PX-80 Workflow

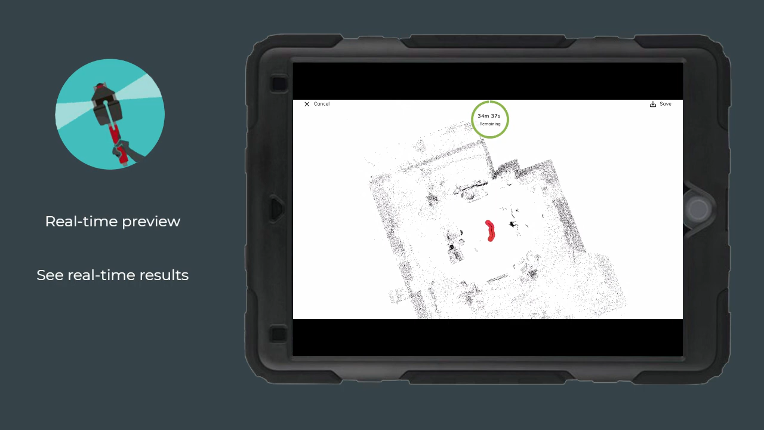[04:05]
This line is the path of the operator as you're walking around.
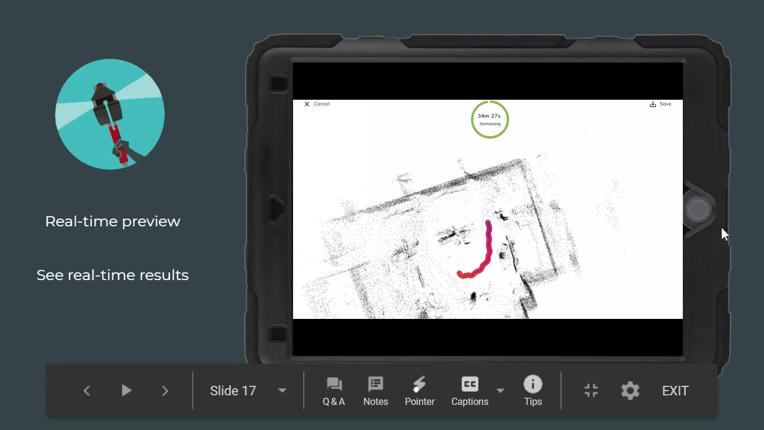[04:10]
And also, as you're walking, you see it's filling in more detail.
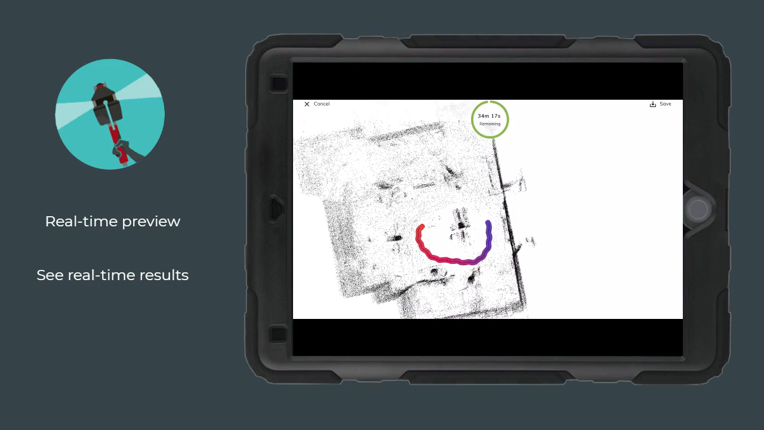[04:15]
You're capturing more detail of the building. From here, you see a top-down view.
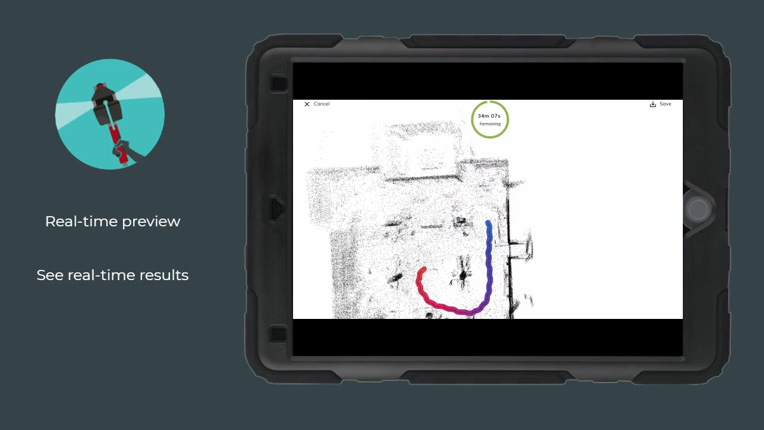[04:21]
So you can see the floor plan perspective of the site.
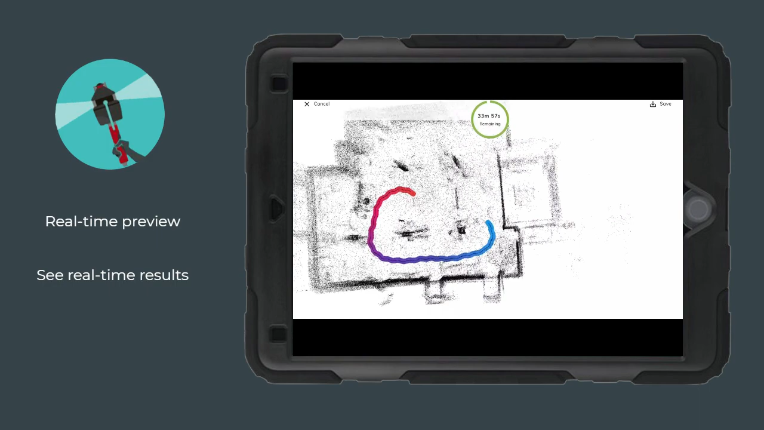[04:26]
Now, this preview is much lower resolution than the final version just because we're streaming it to the iPad.
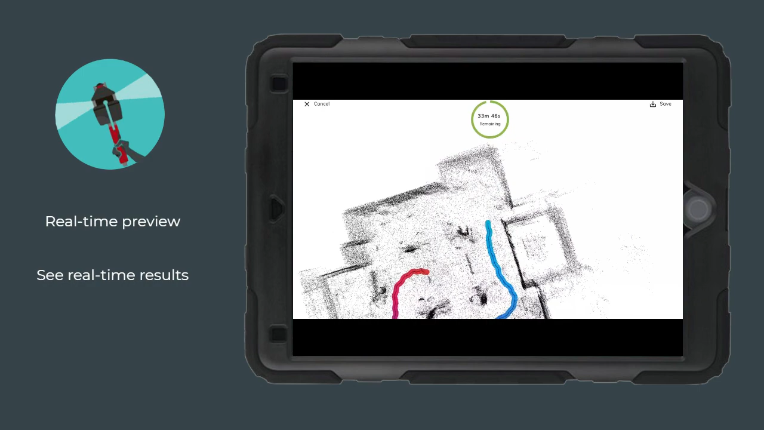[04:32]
It's also not as accurate. You can see it's really fuzzy. So the main intention is not to show you what the final point cloud is going to look like,
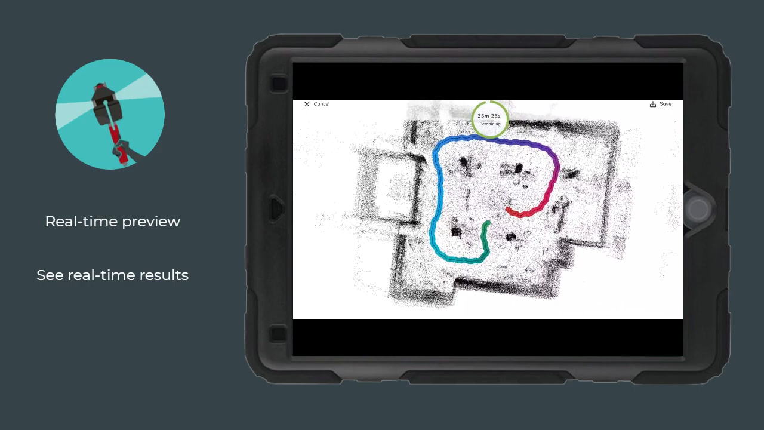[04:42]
but give you an idea that what you scanned was accurately captured. And typically, kind of walk in a circle and close the loop.
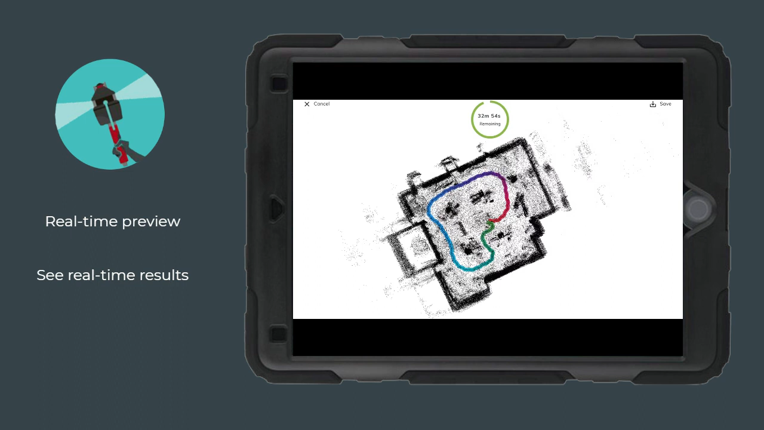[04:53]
It's not always required, but sometimes can be helpful.
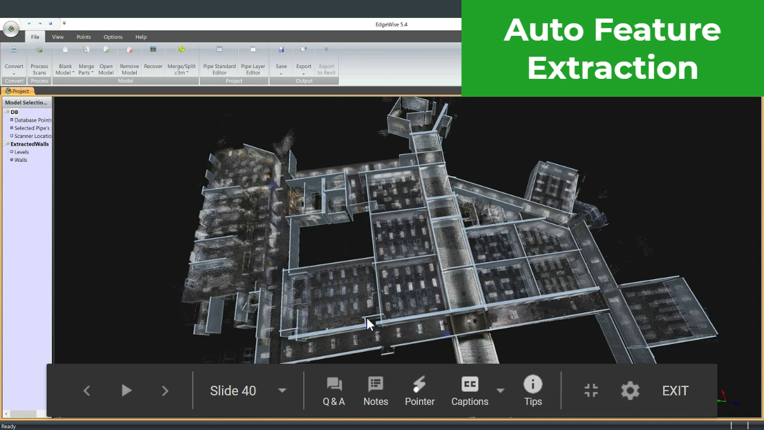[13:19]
The only areas that you can see need a little bit of effort are like sometimes intersections have a little bit of noise. You just need to like go and edit and kind of click on that. Bring things to connect correctly. So that's the little bit of editing that is required. It's like automated workflow.
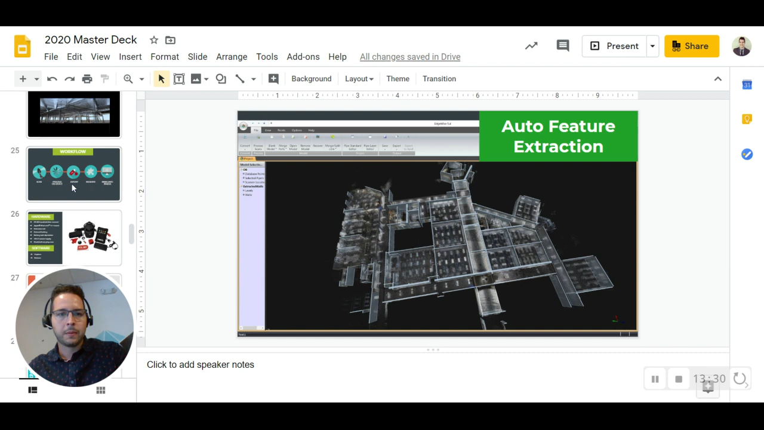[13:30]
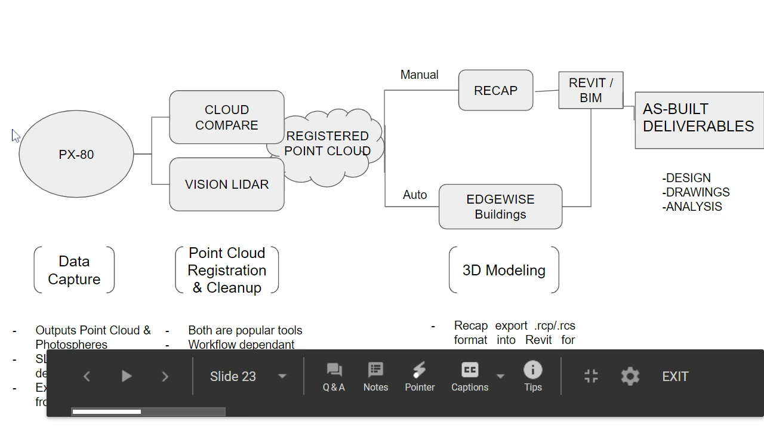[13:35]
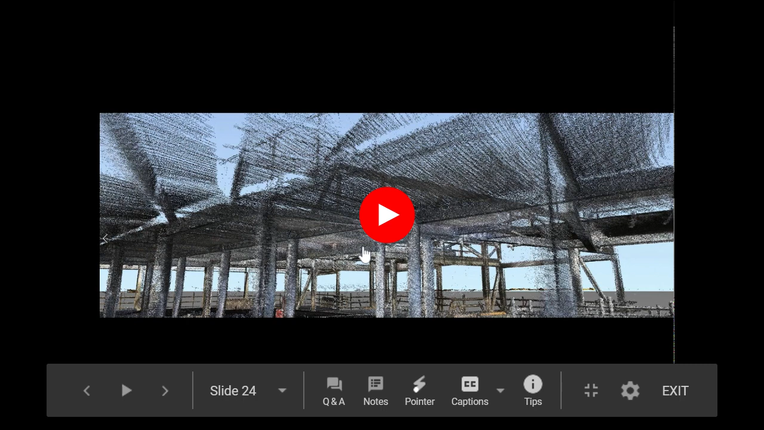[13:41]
And here's some examples from one of our customers of a more like active construction site of a lot of the data that they captured and how it works just so you can see more examples of what it looks like.
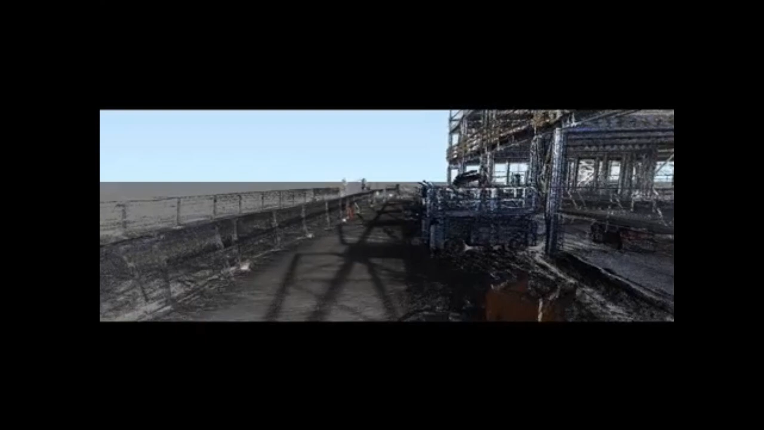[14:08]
And then here's like the similar walkthrough path, but from the point cloud perspective.
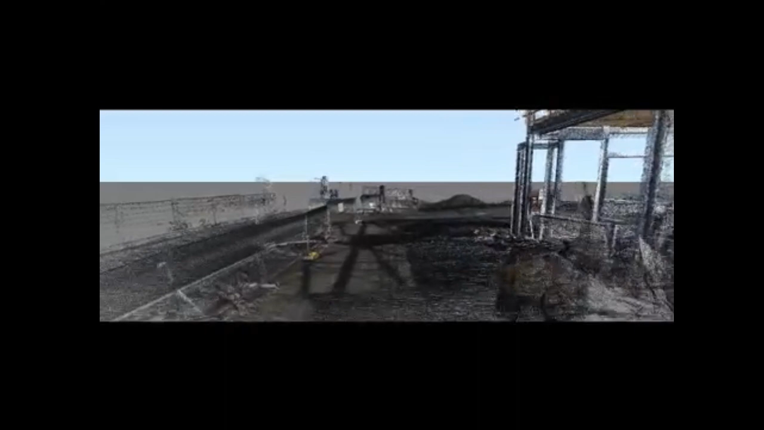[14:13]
So you have all the images as well as all the like point cloud data of the site.